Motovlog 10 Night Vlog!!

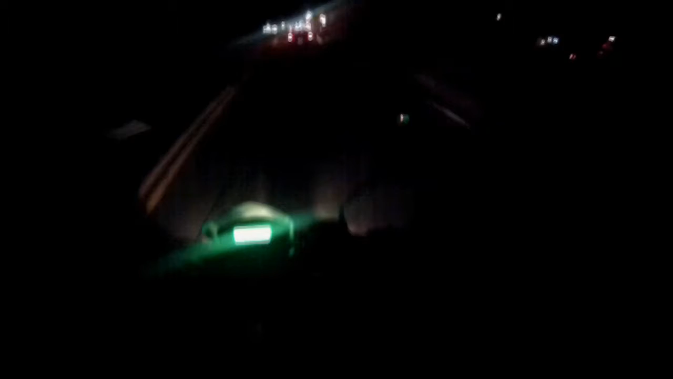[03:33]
bucks if it even takes the whole three bucks I'm hoping it will but we'll see how that turns out you know well I'm coming up to the gas station now guys
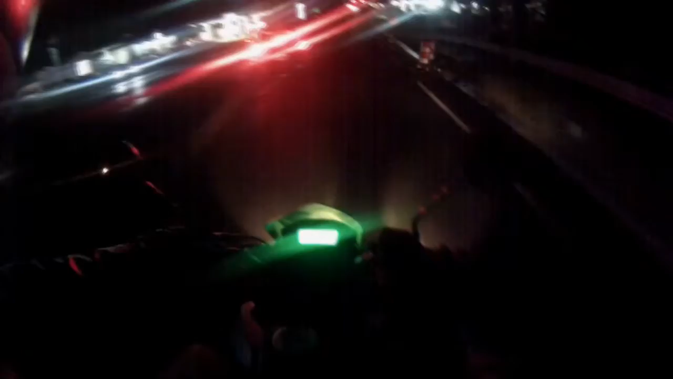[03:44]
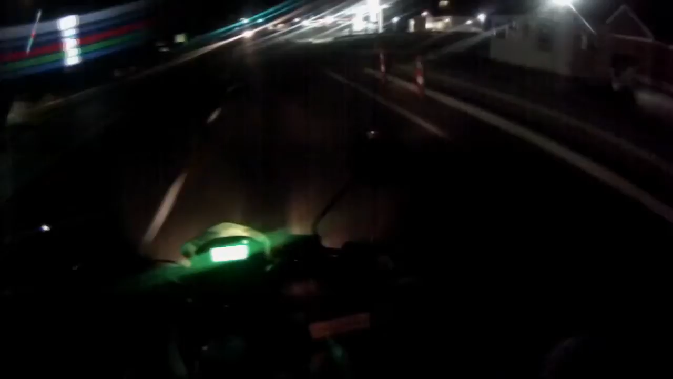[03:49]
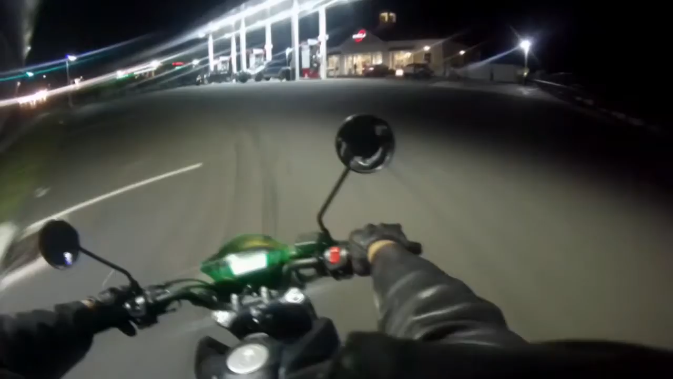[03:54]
so here we are at the gas station
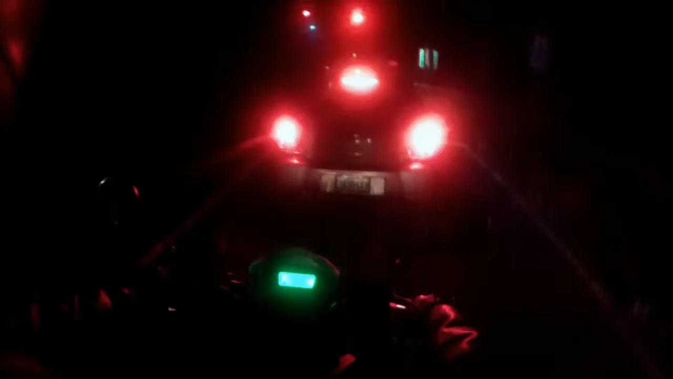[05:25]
makes me comfortable traffic's a bitch today guys and I'm going right into the smack dab
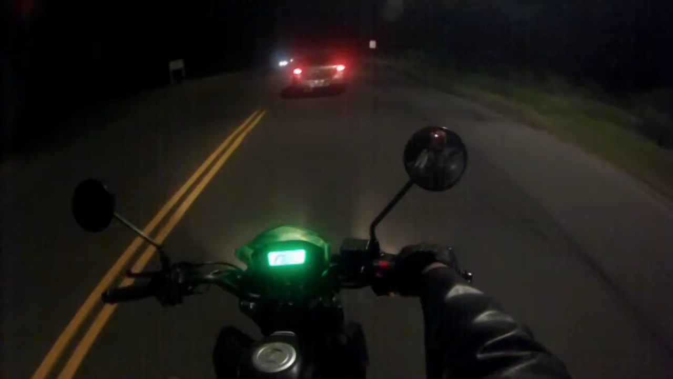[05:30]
middle of it the center of fucking town is a fucking nightmare right now and uh hopefully there won't be too many people um I don't know it's it's only 10 o'clock I mean the bar closed I think at 2 so like 10 30 it'll start getting crazy oh yeah the streets dead guys we've got nothing to worry about here right now a lot of people at the church though